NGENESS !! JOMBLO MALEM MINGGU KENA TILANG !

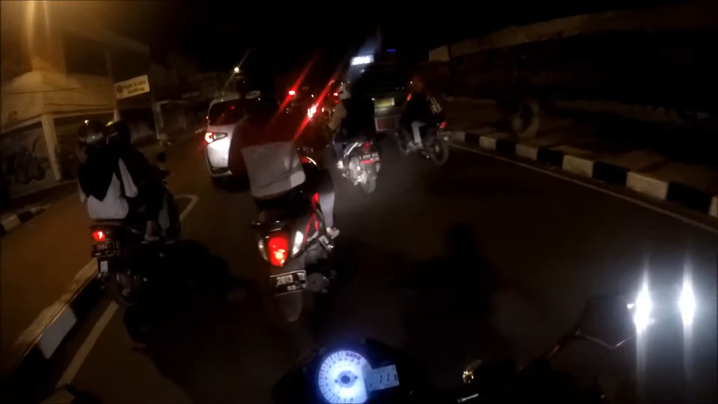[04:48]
berkeliaran keluar sekarang menunjukkan pukul 10 tapi jalanan masih macet
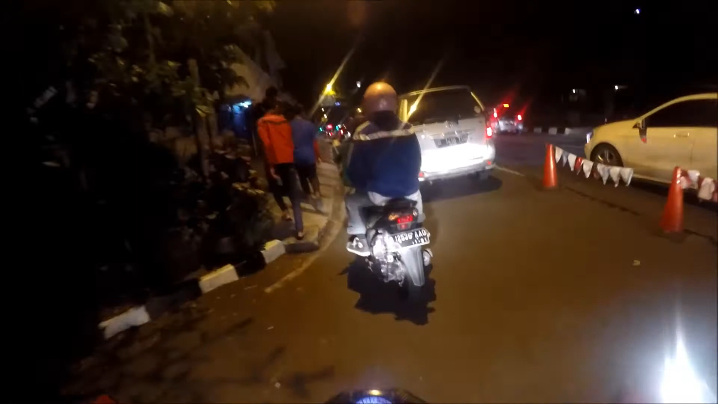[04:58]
itu tandanya semua orang masih berkeliaran di luar